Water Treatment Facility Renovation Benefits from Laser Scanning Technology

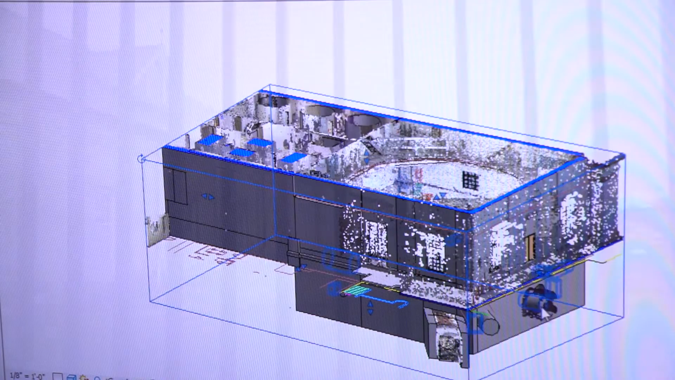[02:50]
So you're no longer relying on field notes and references to things that you may not be able to see directly.